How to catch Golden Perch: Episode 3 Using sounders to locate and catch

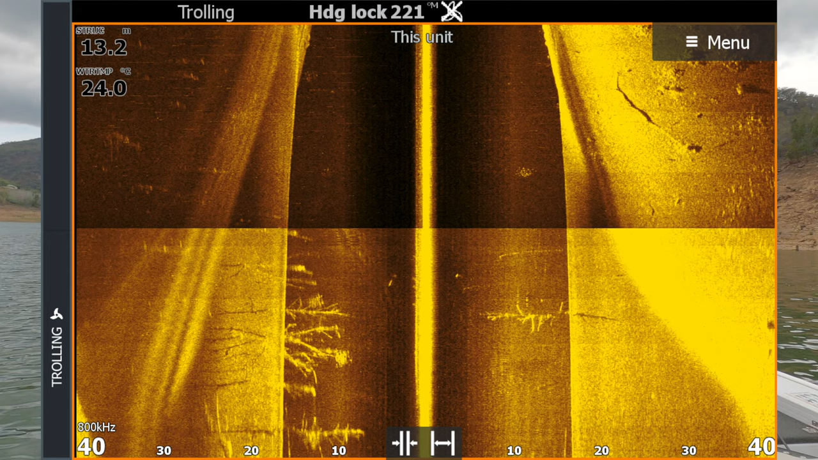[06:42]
On screen: depth 13.2 m, water 24.0°C
hertz on your structure scan it's a pretty clear illustration there of the extra detail that you achieve by using your 800 as opposed to your 455 um your 455 throws a stronger beam um so you're going to cover a wider area of water um and
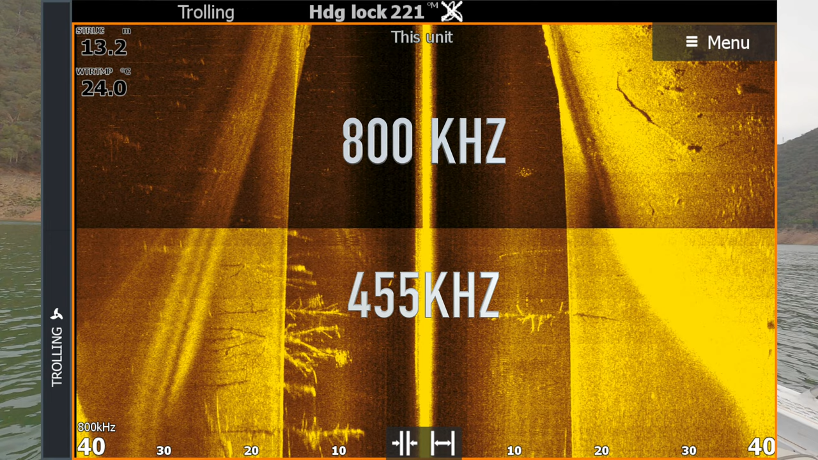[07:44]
On screen: water 24.0°C
when i'm out here on the fresh it's just got so much detail in it and i really don't need to be covering any more water than what that's going to give me anyway sometimes i might run it if i'm trying to get you know a shot a further distance away um but generally your 800 is going to be more than enough before we do that let's have a look down our menu how have i got mine set
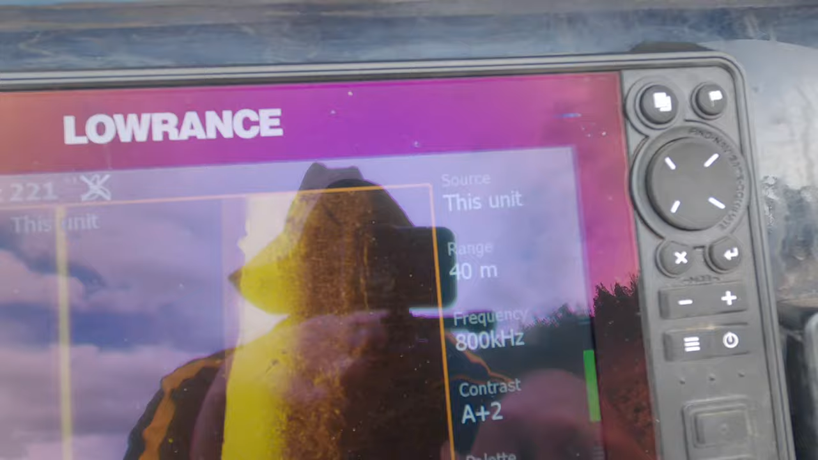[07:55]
obviously sources this unit i'm running a three in one transducer on
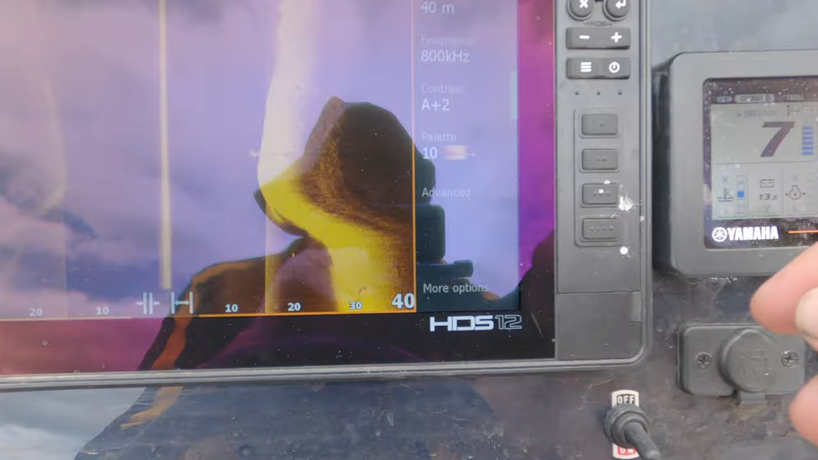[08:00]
the um on the hds live my range is set to 40 meters like i said where are we we're in 16 meters of water
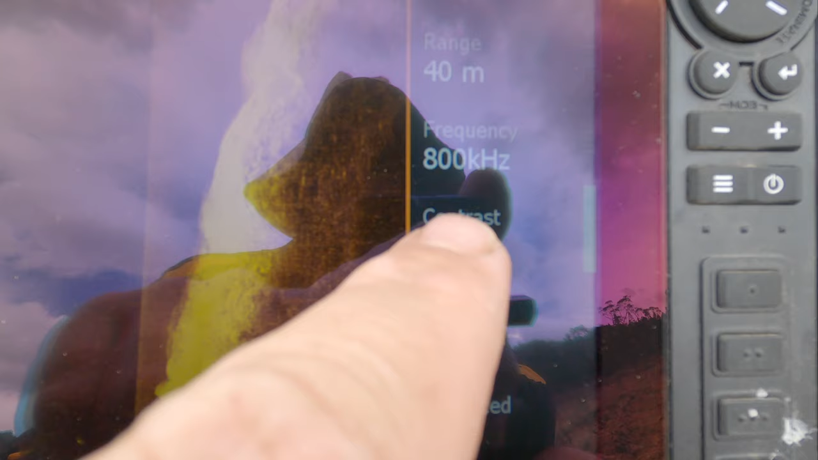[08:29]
up just a little bit um plus two if
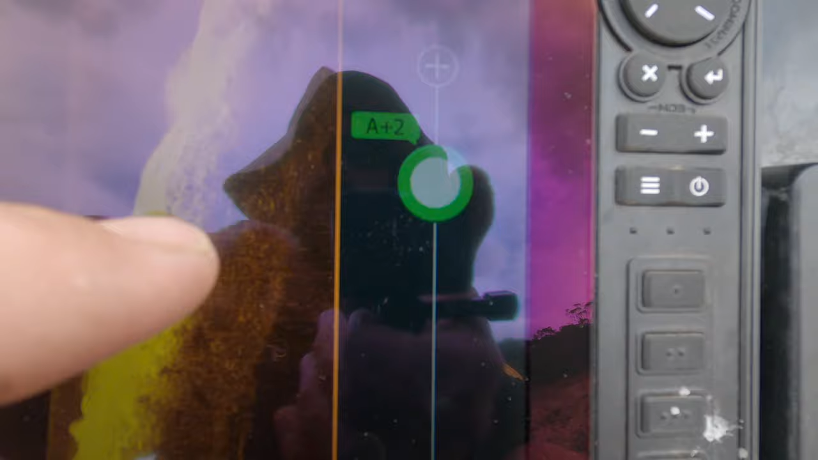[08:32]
you hit that you can see you can go on to auto which is probably fine really
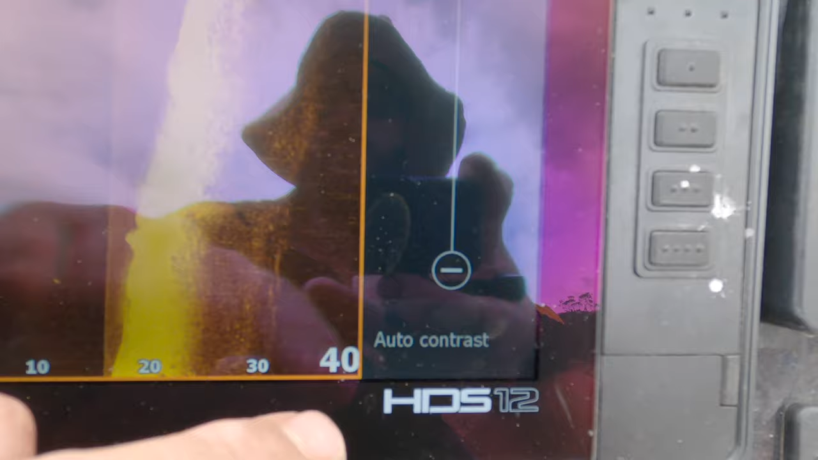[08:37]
um i might just leave it there for now
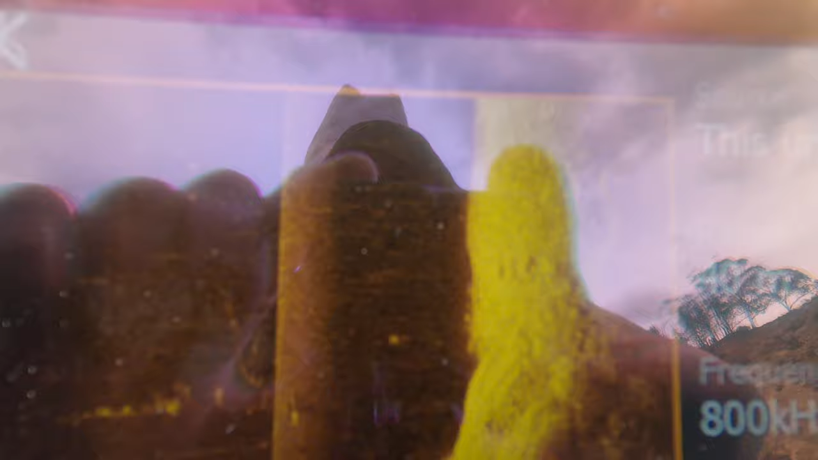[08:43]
you can see those nice rocks there um pallet well take your pick there's
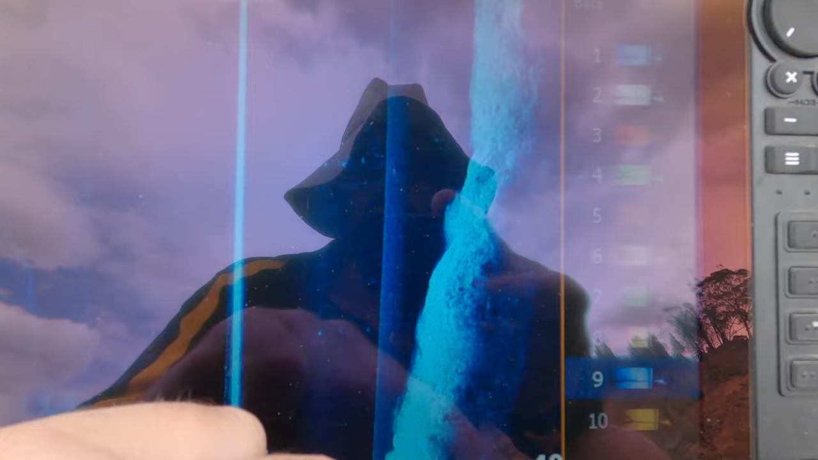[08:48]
a mile of them that's that's quite a good one they're pretty popular that one but there's yeah there's heaps of them
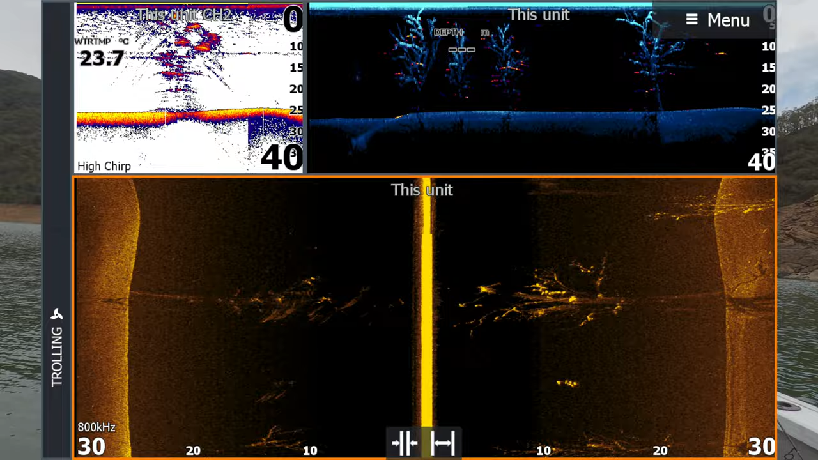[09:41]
On screen: water 23.7°C
i know it's a bit bit of muck on that screen it needs cleaning up let's have a look what can we do all right we just put the surface clarity on to low there look at that
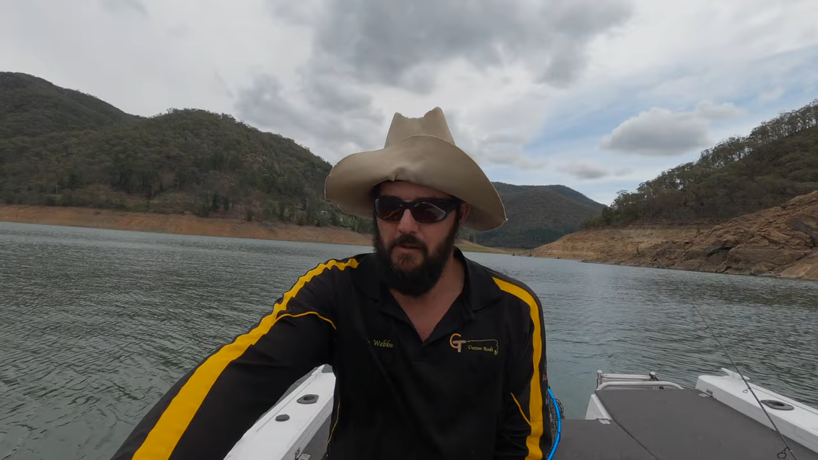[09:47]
another school already's in there big school there it's
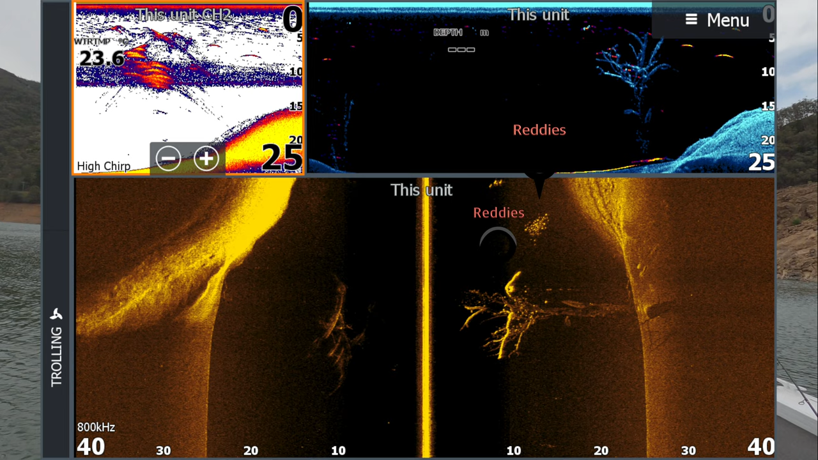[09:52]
going to be big critters chasing them too um where was i right oh so
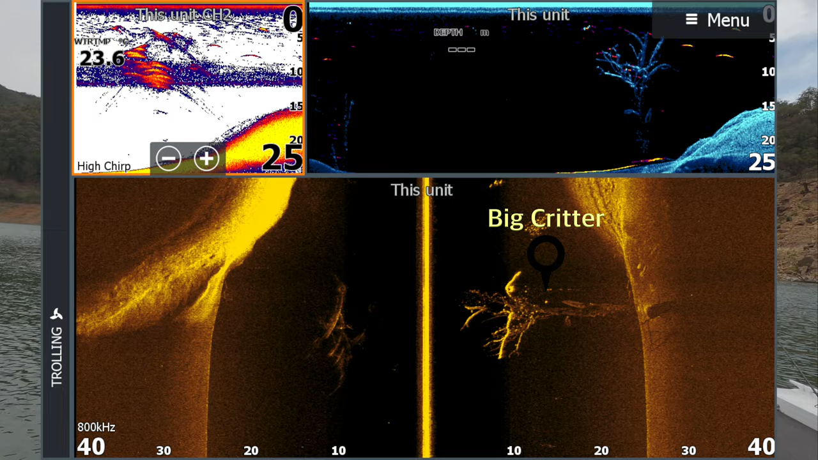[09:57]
you want to be cut keep your boat moving forward you want to be moving along at a reasonable sort of a speed um if i see my chart there i'm running about two knots and that's going to give me a nice clear picture let's see if we slow down a bit what it looks like it's gonna